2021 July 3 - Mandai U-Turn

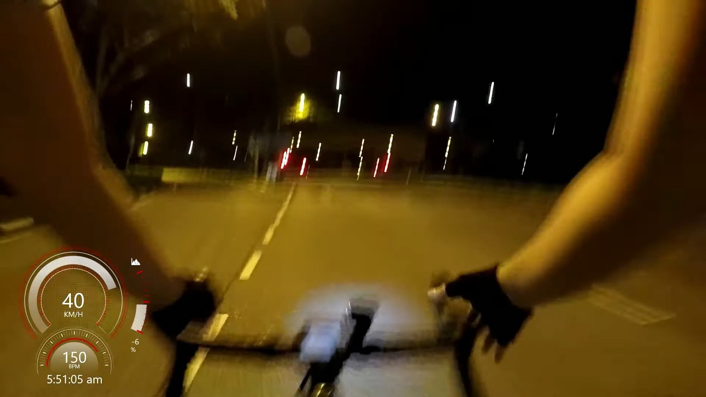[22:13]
Nice route, yeah? Nice route. Yeah. Wow. Got a bit up here, got a bit down here. Yeah. Like,